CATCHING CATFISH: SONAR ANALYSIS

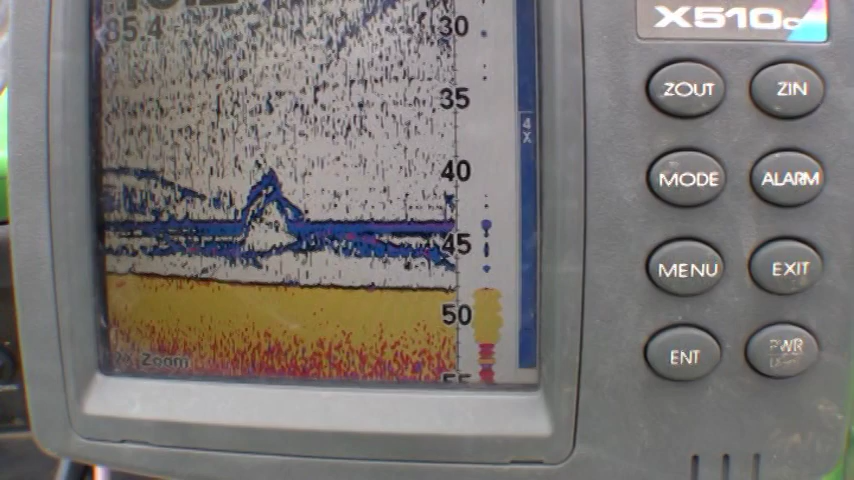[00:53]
Alright guys, that blue horizontal line you see is my bait, now you can see how it kind of moves up as
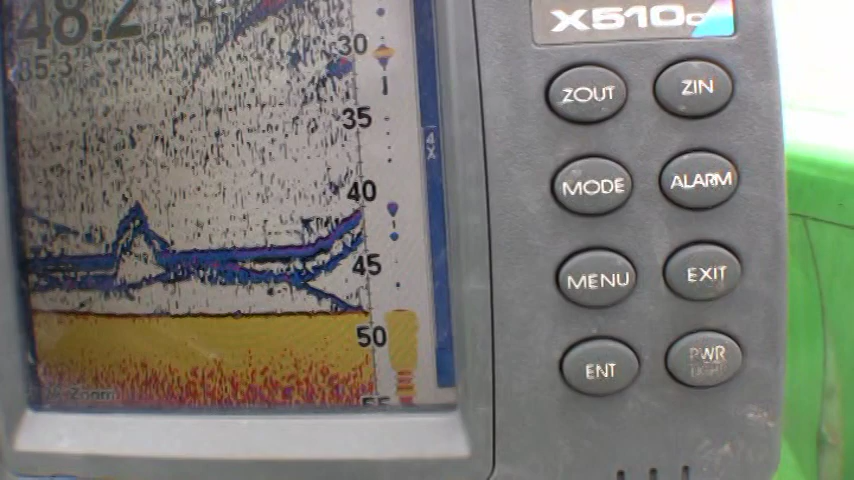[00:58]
I pull the string and then I'll let it back down.
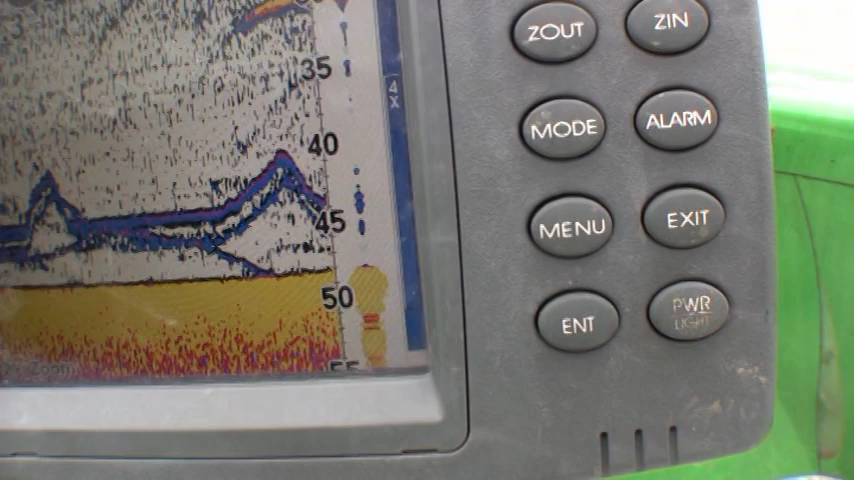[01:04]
I'll pull it up and then let it back down.
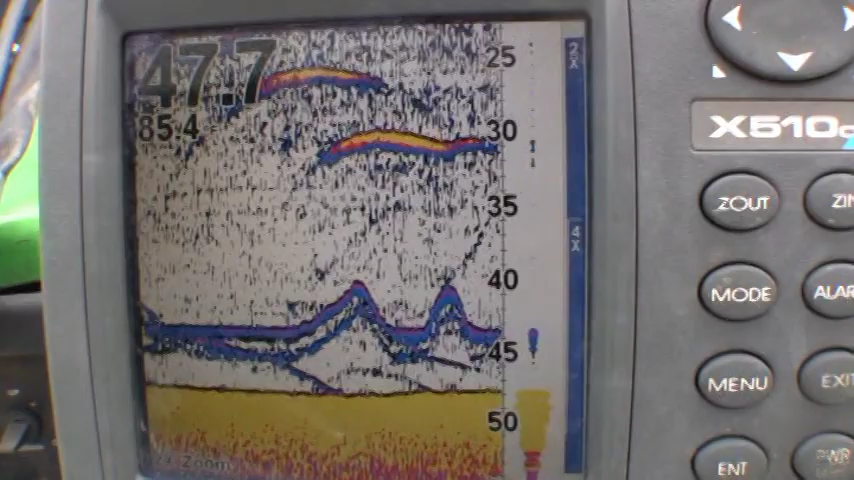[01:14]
Now the yellow is fish and the red, it'll come in there shortly.
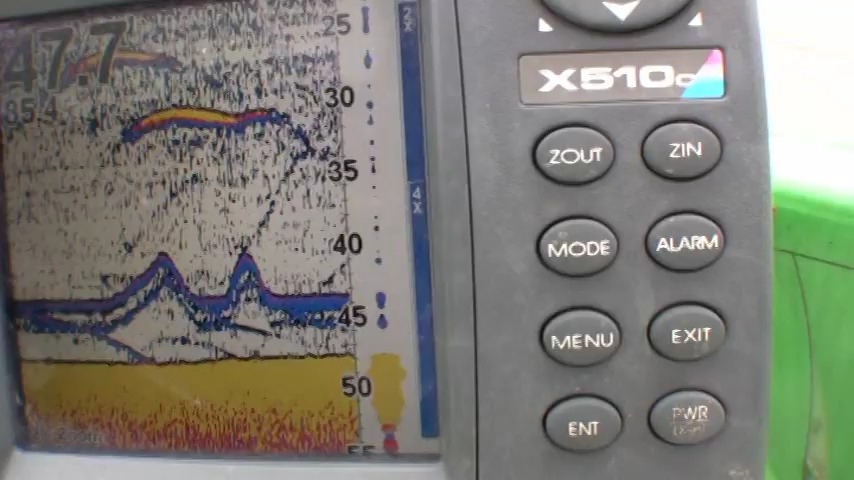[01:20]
Alright guys, we've got a fish looking at it, the red mark is the fish,
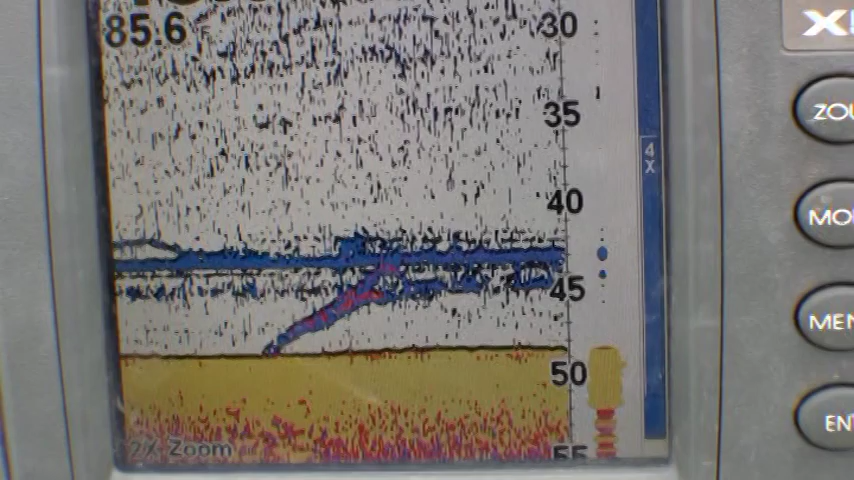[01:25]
he's kind of went up sniffing, he ain't hit it yet so,
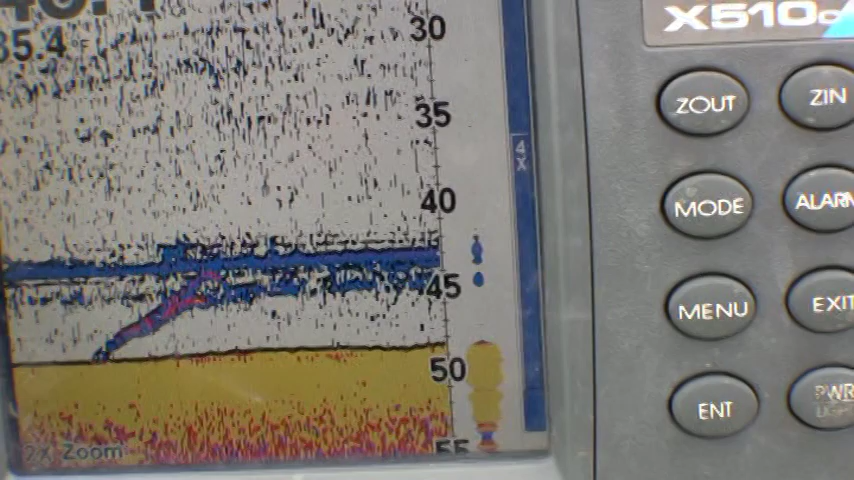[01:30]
he's just checking it out.
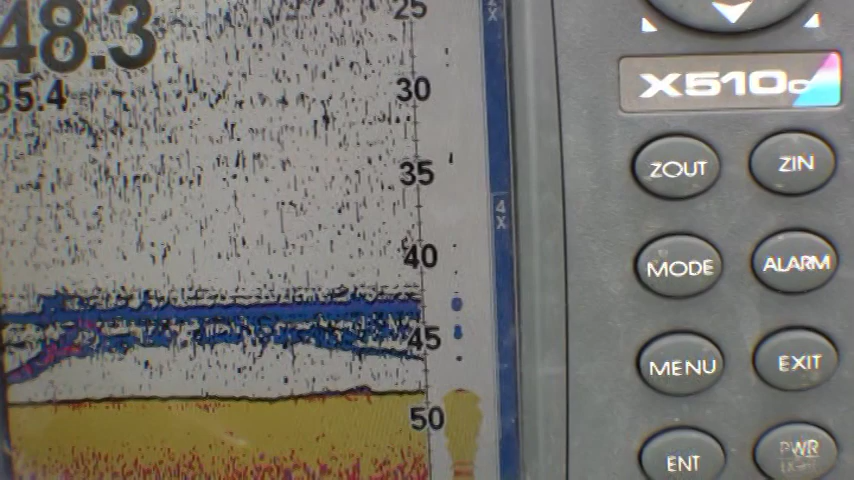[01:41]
Now he's going back down, he didn't want it. Alright, we've got some fish just looking at it,
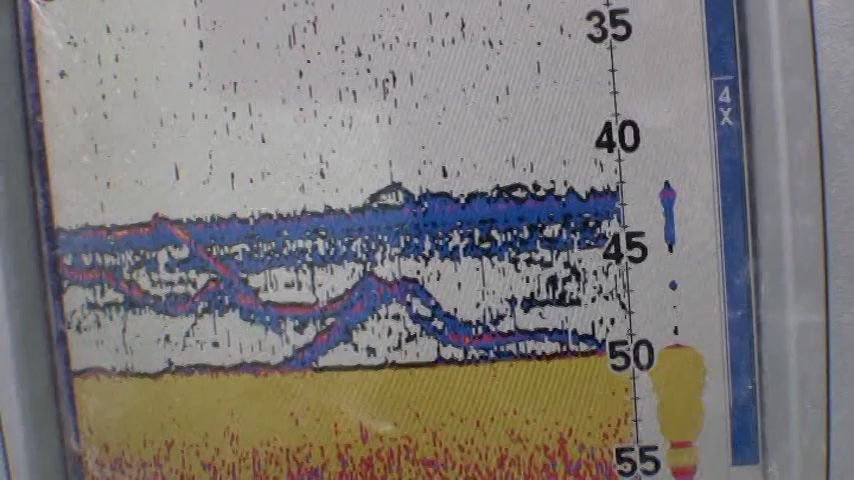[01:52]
they didn't hit it but he kind of rose up and looked at it and went back down.
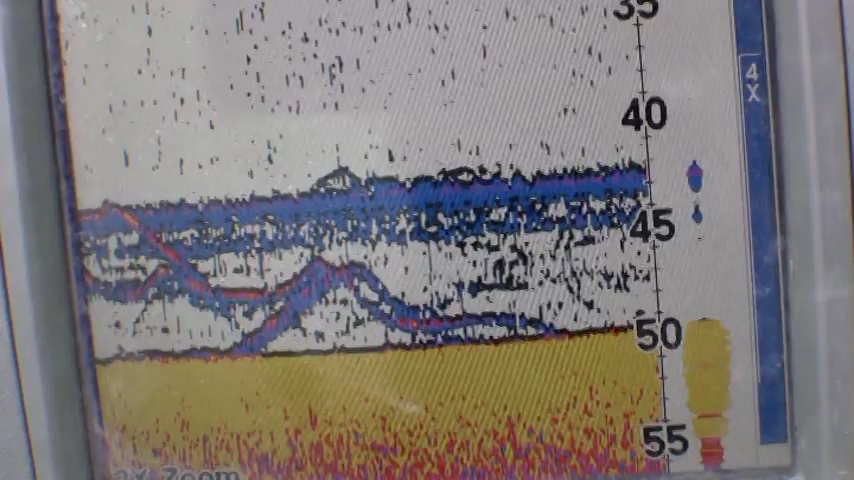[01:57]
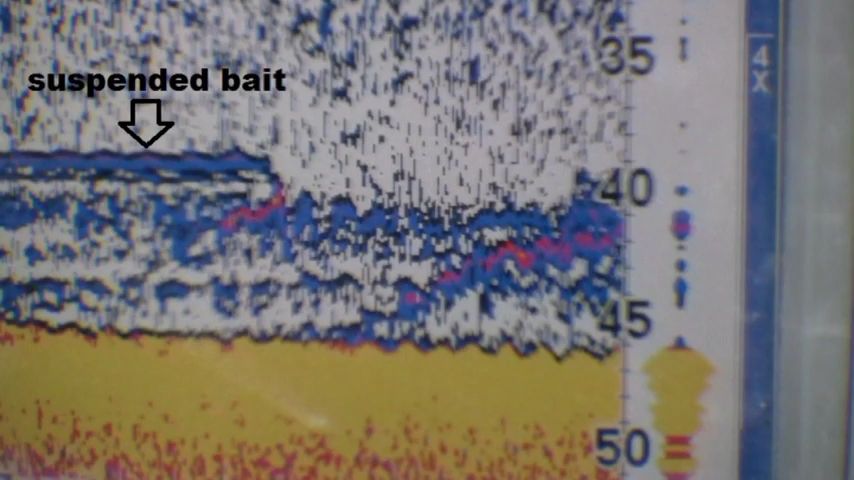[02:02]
There's the fish right there in red, he just hit my rod.
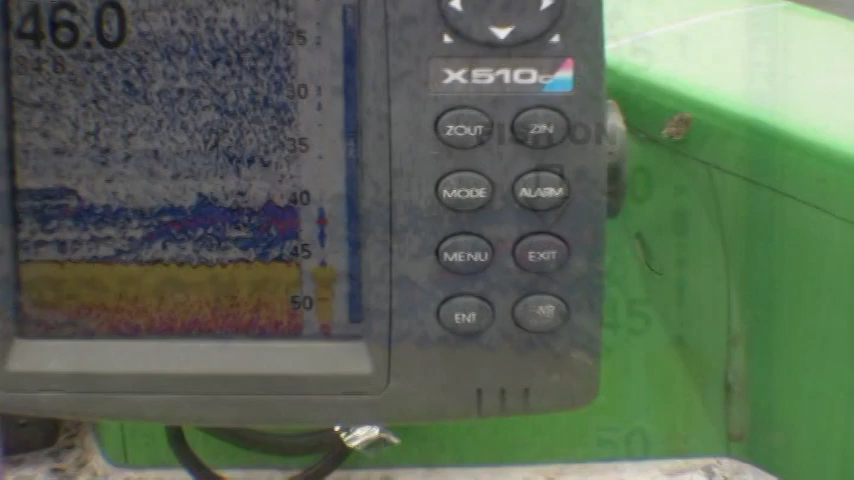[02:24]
There he is, fish in red and my bait is in blue.